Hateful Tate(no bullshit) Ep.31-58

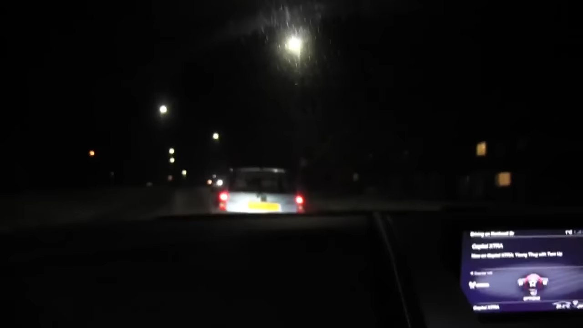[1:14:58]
In the Aston, what have we been stopped by here? Corso with two OAPs in it.